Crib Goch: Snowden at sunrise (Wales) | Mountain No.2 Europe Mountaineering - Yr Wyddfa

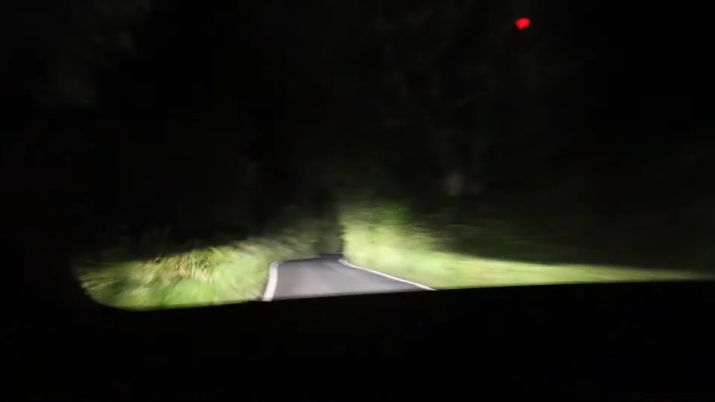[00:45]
So back on the road to find free car parking and then walk the lost ground.